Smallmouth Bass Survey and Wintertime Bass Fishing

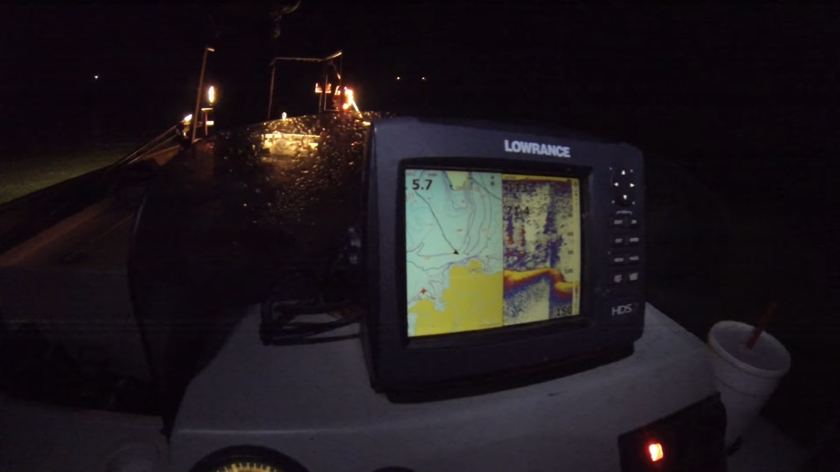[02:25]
We've already got our our stations pre-set in a locator we're able to travel from one spot to the next.